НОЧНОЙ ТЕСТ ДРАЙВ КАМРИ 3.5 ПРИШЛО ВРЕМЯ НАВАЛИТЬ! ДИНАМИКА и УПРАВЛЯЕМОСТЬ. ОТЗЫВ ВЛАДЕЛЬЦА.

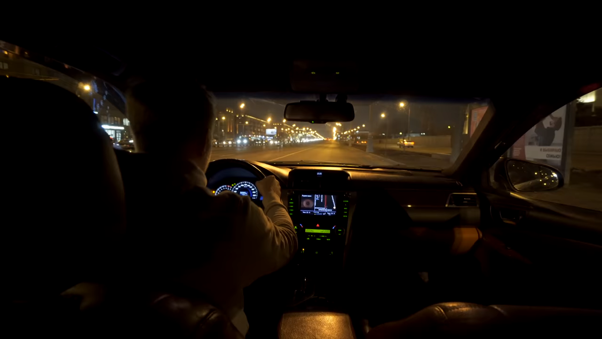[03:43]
хорошая пробуксовочка я специально вешаю нам навигацию для того чтобы мы ловили все камеры потому что друзья вся москва усеяна камерами и да я все прекрасно понимаю что безопасность превыше всего но